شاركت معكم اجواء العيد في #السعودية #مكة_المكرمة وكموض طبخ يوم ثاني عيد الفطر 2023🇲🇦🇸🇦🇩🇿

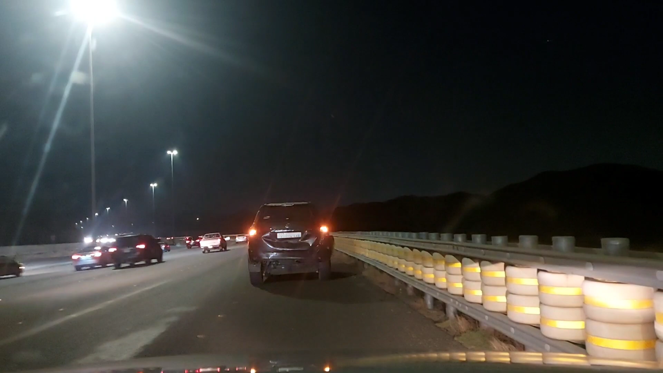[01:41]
تخيلوا صار امامنا حادث مره خيب. هذه السيارة اللي أمامنا، وفي سيارة ورانا، السيارة اللي ورانا طار منها الكفر وندعست من الأمام كلها، وإحنا كنا وراهم. تخيل ربي نجانا، يعني شوفوا السرعة كيف، السرعة بقوة بقوة.
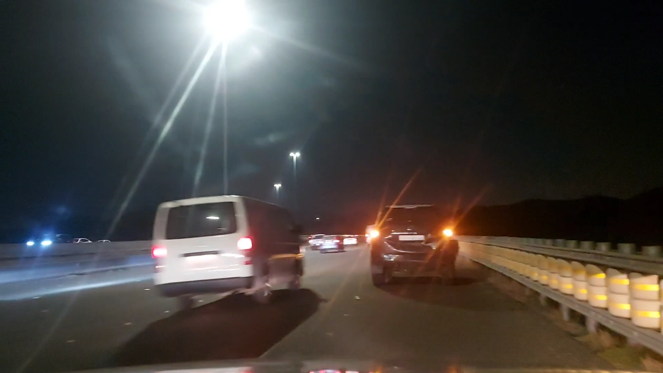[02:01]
عرفتوا أنا دابا بقى في الخلعة طريق جدة. اللهم لك الحمد، الحمد لله أن ربي نجانا. يا ربي يا ربي تحفظ جميع المسلمين، لك دير شي خير اللي كاع لينا الليله وحق الله. عادشي حنا مسرعين ولامامنا، يعني طريق سريع، يعني كل واحد كيمشي بالسرعه ديالته نفس كذا. يعني الحادث جا قدامنا، يعني كون ما مضطر يعني منتبه، يعني كنا يعني حتى حنا دخلنا فيهم.